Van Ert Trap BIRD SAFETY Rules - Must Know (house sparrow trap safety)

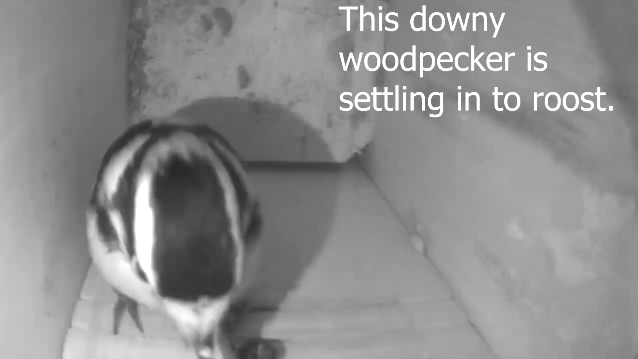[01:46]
Mice, flying squirrels, tree frogs, even roosting birds may enter the box during the evening hours or even at nighttime and then get trapped as a result.